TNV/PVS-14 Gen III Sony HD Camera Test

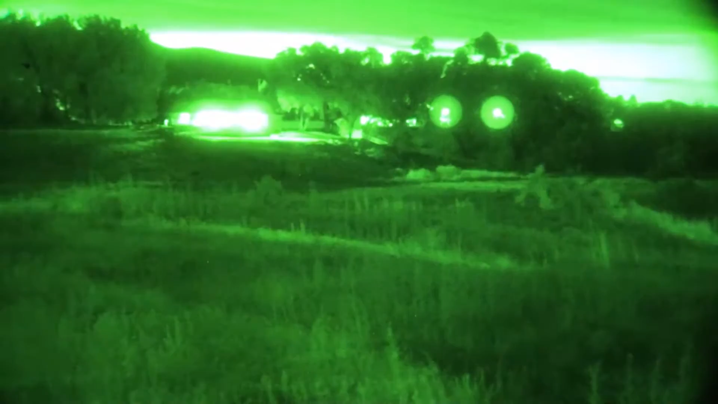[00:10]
all right guys just shooting a little video here from my new setup with the pvs-14 gen 3
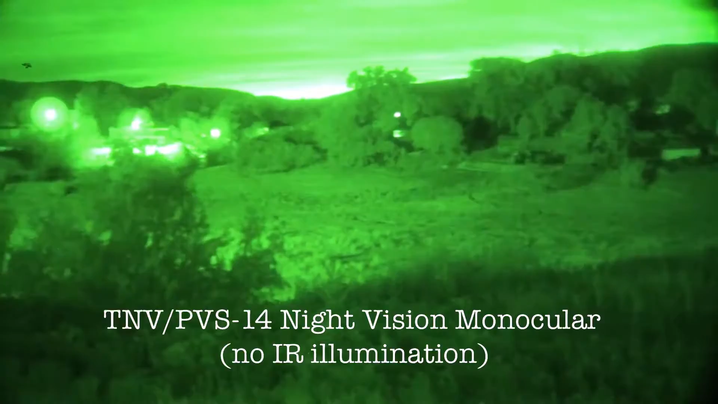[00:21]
this
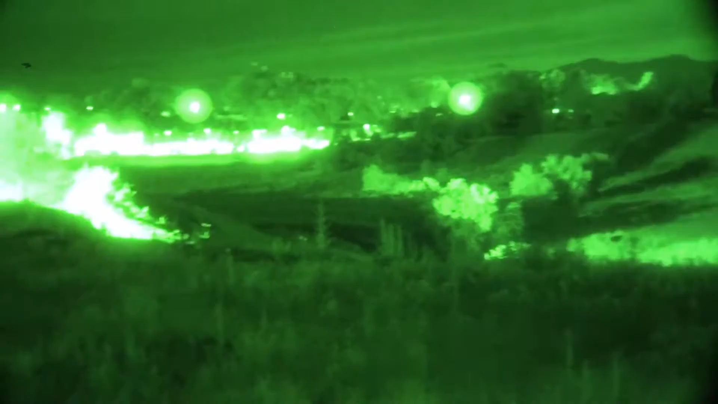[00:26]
is a new setup that I just built to be able to
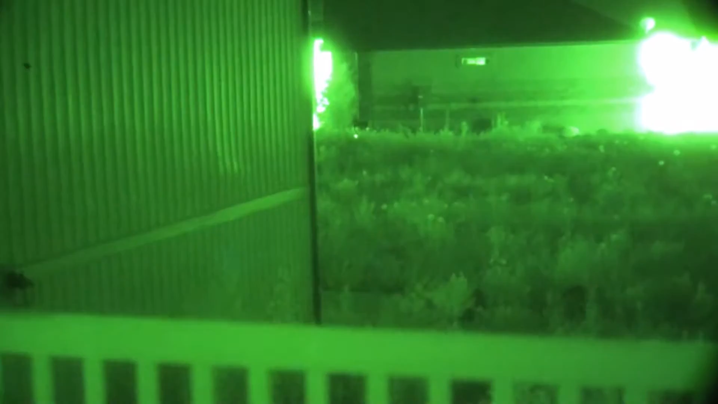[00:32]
film HD video so as you can see up close it works really well
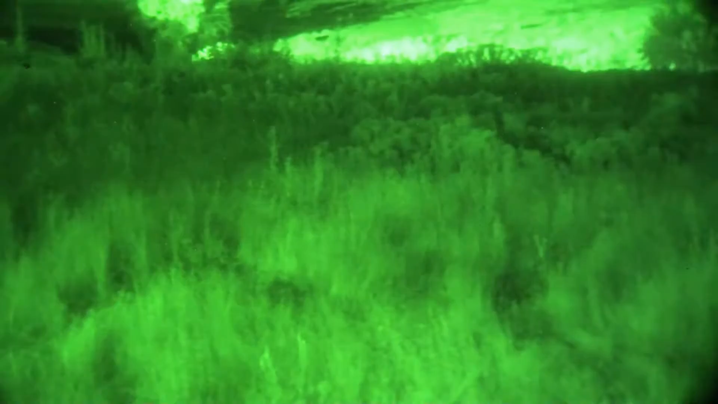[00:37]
through the grass here the fence there's about 50 yards
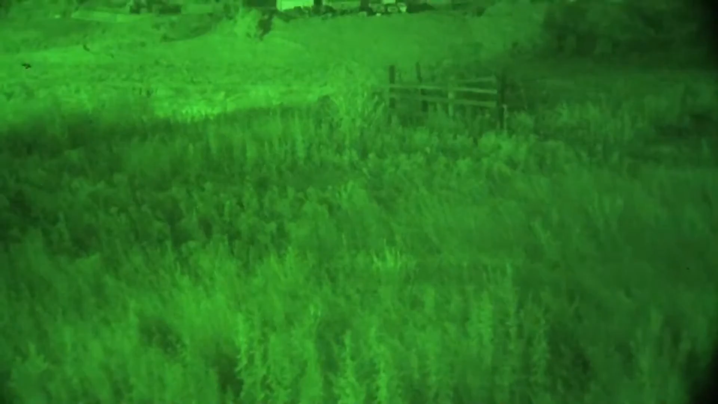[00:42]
the barn over there is 325 cool thing is I have the ability to zoom
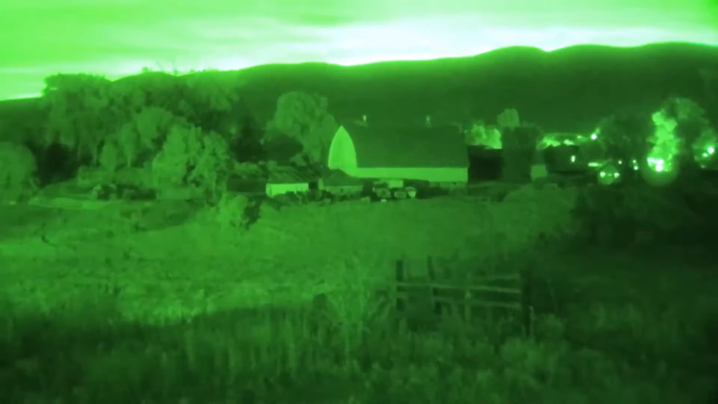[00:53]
as long as I don't zoom too fast
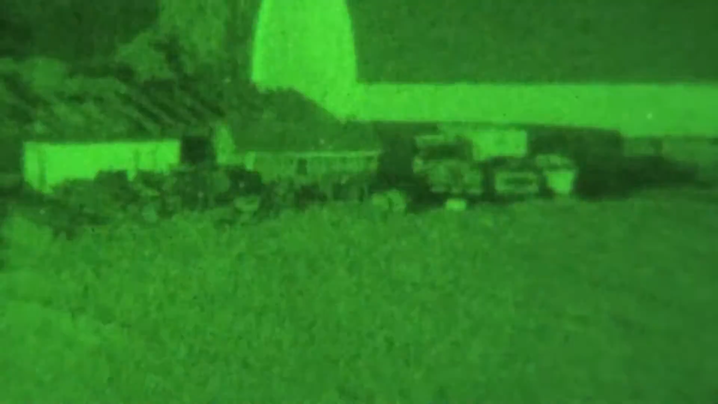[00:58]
and I can actually pretty clear image
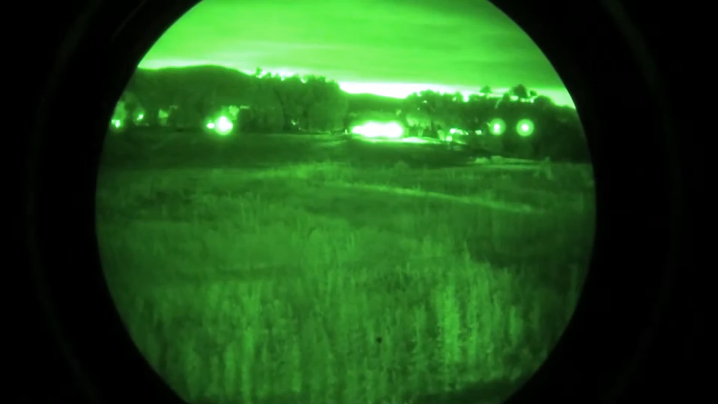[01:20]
basically what you see through the eyepiece there
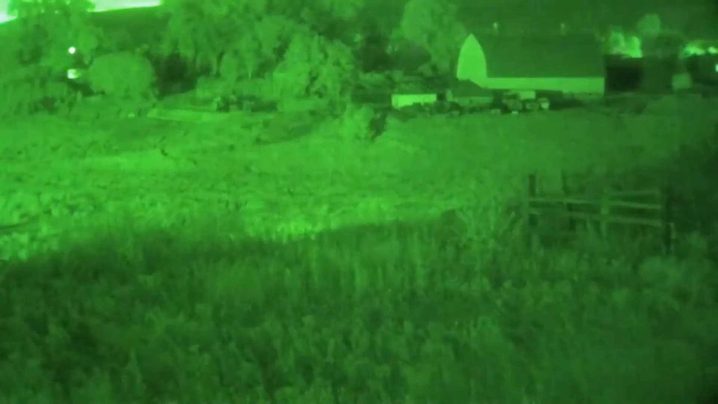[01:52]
you know you may be wondering how dark is it out there
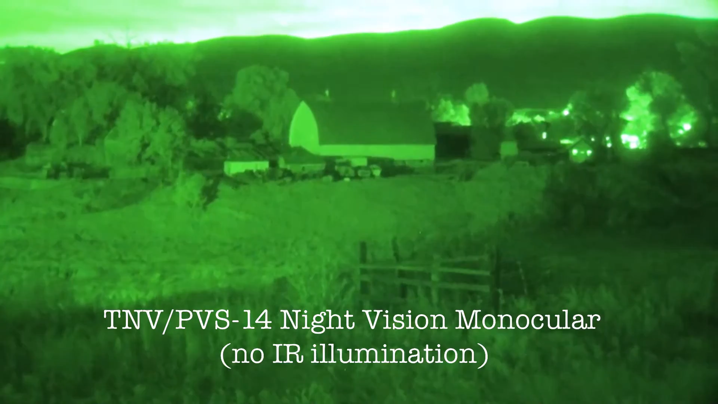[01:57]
truthfully so I'm going to take the night vision off here and just show you how dark it is